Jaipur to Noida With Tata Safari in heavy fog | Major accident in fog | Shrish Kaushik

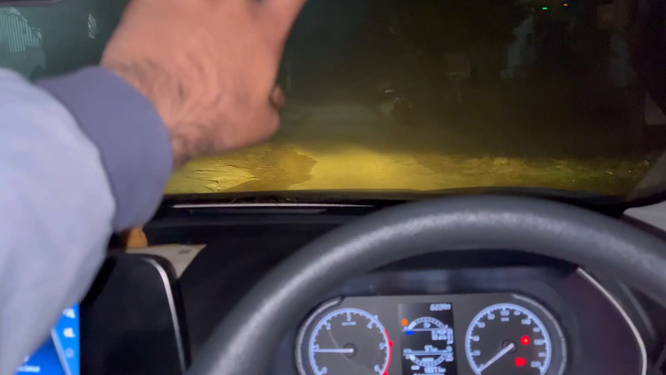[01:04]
और ये अंदर से ही बाहर से, ये बाहर से है, तो इसको तो ऐसे हटा सकते हैं। पर थोड़ा सा पानी मार लेता हूँ। बहुत ही हालत ख़राब है भाई, बहुत ही हालत ख़राब।
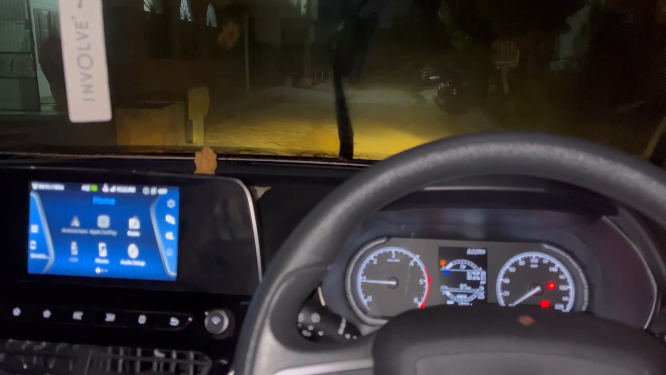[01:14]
इसमें एक बार टेम्परेचर देखते हैं गाड़ी के अंदर कितना हो रहा है।
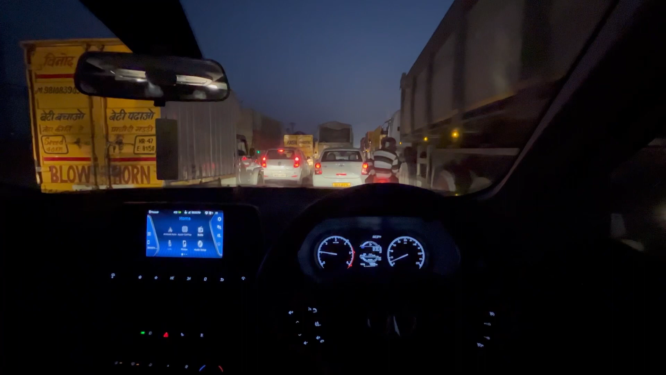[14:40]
और हम कहाँ खुली रोडों पे थे और ये कहाँ ट्रैफिक जाम आ गया। दिल्ली से निकलने के बाद ये जो पुल बन रहा है ना भाई, इसकी हालत इतनी ज़्यादा ख़राब है ना यहाँ पे अभी इस टाइम पे, ट्रैफिक जाम जिसकी कोई हद नहीं,
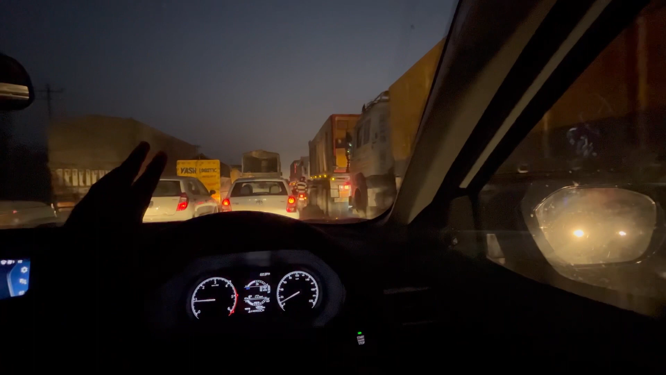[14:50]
इतनी इरीटेशन होती है ना यहाँ पर गाड़ी चलाने में ट्रैफिक में, मतलब भले ही 10-15-20 किलोमीटर और चला लेंगे, कोई दिक्कत वाली बात नहीं, लेकिन ट्रैफिक जाम में जो क्लच बार बार, गियर बार बार, और ये तो खैर सफारी का तो क्लच भी थोड़ा सा सेंसिटिव सा ही आता है, तो इसलिए बहुत इरिटेशन सी होती है।
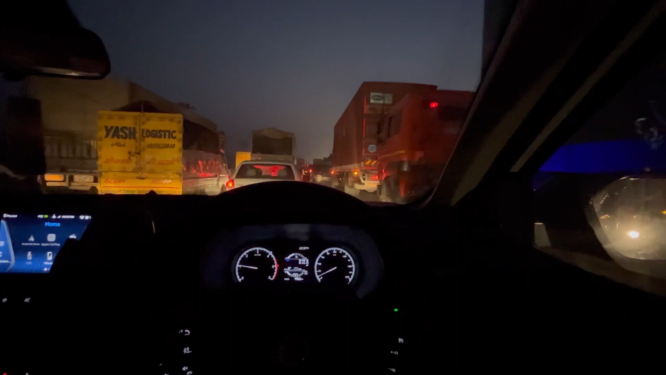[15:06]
खैर यहाँ से निकलते हैं, और इनको देखो मूर्खों को यहाँ पर कहाँ फंसाई है इन्होंने गाड़ी।